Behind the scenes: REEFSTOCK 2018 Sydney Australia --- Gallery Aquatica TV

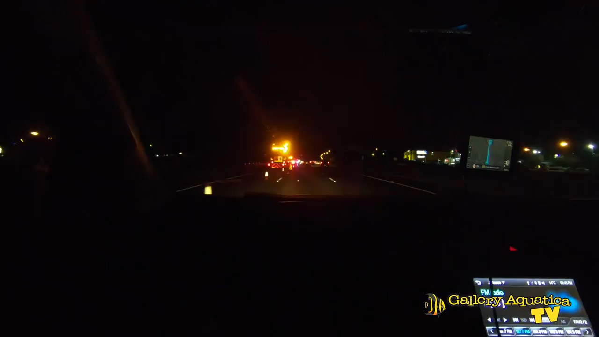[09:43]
And we're fully ready for this road trip. It says there, out of 920 kilometers, there is 848 to go. Is that what that says? Yeah. We're in Sydney. The GPS says we've got 27 kilometers to go.